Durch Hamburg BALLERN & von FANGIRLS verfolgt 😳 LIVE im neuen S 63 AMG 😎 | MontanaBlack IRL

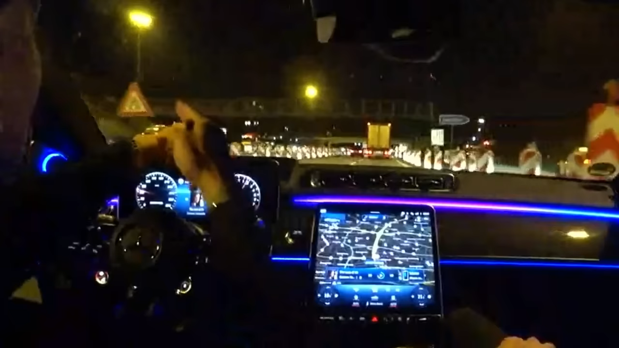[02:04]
Linke Seite wieder stoppt. Ey Mercedes, navigiere mich zum Neuen Wall.
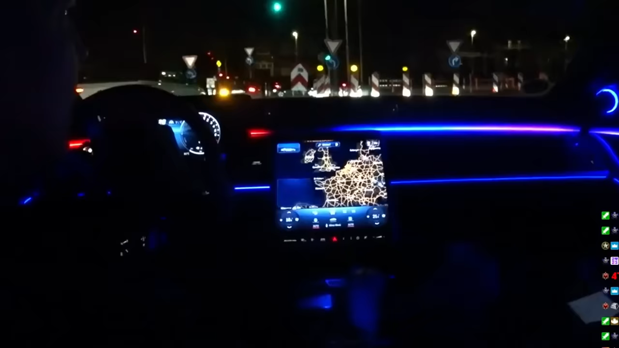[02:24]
Ey Mercedes. Ja, bitte? Navigiere mich zum Neuen Wall in Hamburg. Ich habe diese Ergebnisse gefunden. Wo möchtest du hinfahren?
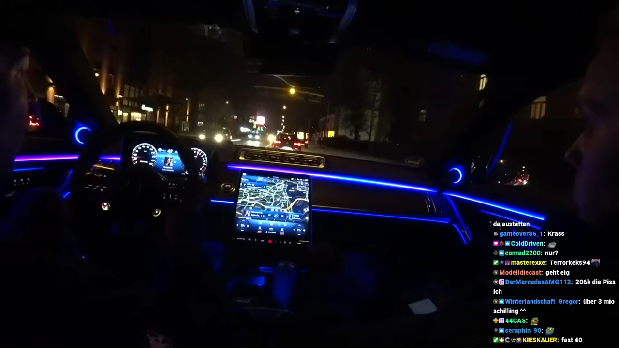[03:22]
Und jetzt kommen wir zu einem ganz, ganz großen Kritikpunkt meinerseits. Aber ich finde, das Interieur von Mercedes hat in den letzten Jahren nachgelassen. Mittlerweile kannst du gar nicht mehr unterscheiden, ob das hier eine C-Klasse ist oder eine S-Klasse vom Display her. Weil sowohl die C-Klasse als auch die S-Klasse haben diesen Display hier drin. Und das Cockpit hier war geformt wie eine schöne Frau. Ja, stimmt schon. Also theoretisch gesehen, ich werde nicht mal belohnt, mir das teuerste Modell zu holen. Weil der neueste Stand der Dinge, was die Technik angeht mit den Monitoren, hat die E-Klasse und der EQS.
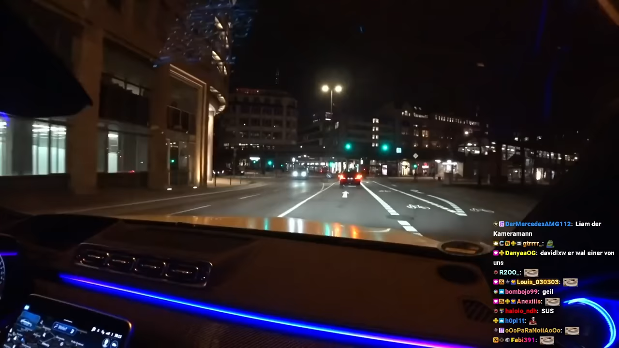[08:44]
Ah, das ist ein Streamsneider von uns. Ja, Kollege, was machst du denn jetzt hier? Fürs Warten wäre ich nicht bezahlt. Nee. Ich würde überhaupt nicht bezahlen.
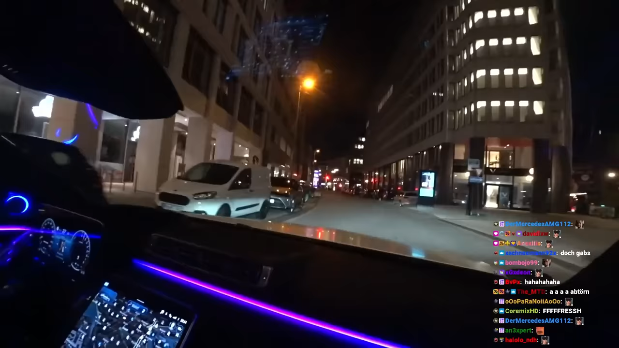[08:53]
Da der Eingang, da haben wir Gönnergy gegründet. Da ist unser Notar. Also ich würde fast sagen, das ist hier das Schmuckstück von Hamburg. Alles rund um die Alster. Ja. Du kannst ja gleich mal links rüber filmen, dann sieht man schon mal ein bisschen die Alster.
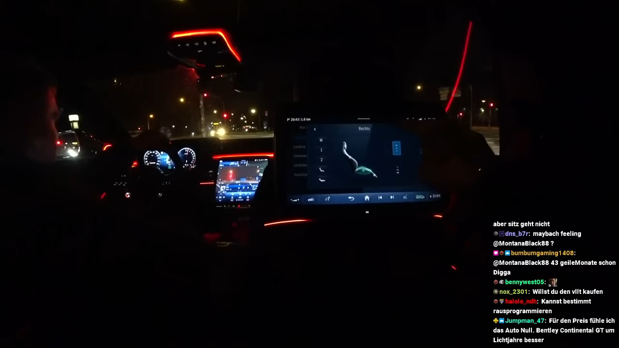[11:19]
Man muss das mit dem Finger gehalten. Okay, wir sind auf dem Kiez.
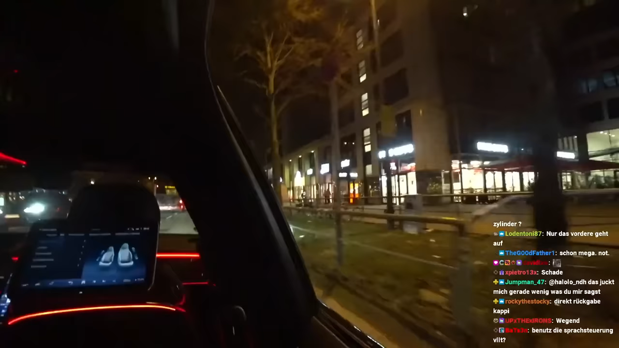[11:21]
Hier vorne ist die Spielbahn Hamburg.
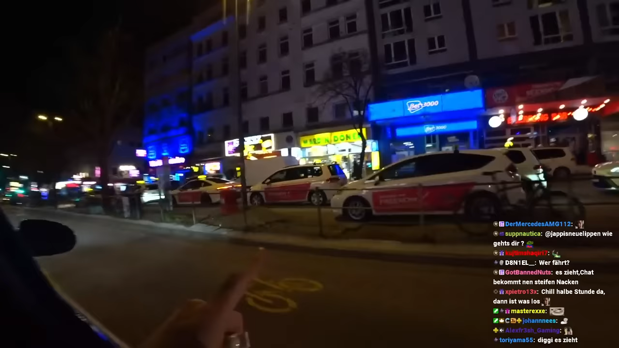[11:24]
Das ist der berühmte Kiez-Penning. Aus den Dokumentationen, kennt ihr alle.
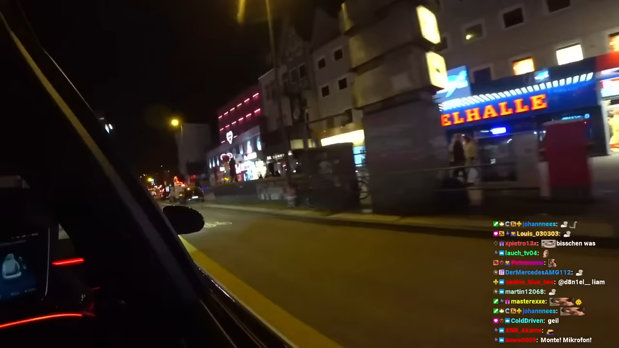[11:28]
Und hier kannst du halt massiv f***en, ne? Mit Sexhaus. Alles klar, weiß Bescheid, danke dir. Digga, was fährst du denn so schnell jetzt? Machen wir den Rückwärtsgang nochmal. Das ist hier die große Freiheit, das kennt ihr alle. Ne, hier geht auch die Luzi ab. Lass sie mal ein bisschen rotzen.
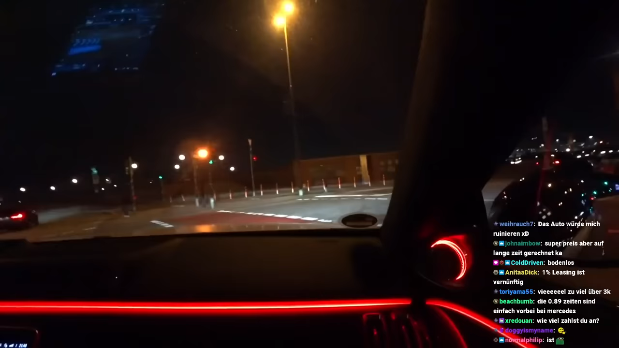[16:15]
Und hier sind wir am Fischmarkt.
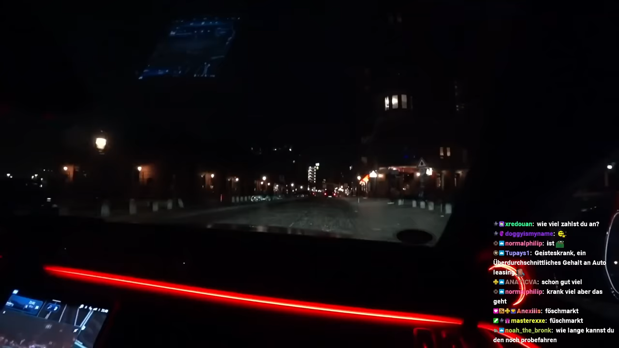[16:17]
Immer sonntags, ab, glaube ich, halb 5 morgens oder so irgendwie. Und hier war ich ganz viel früher mit meinen Großeltern auf dem Markt handeln.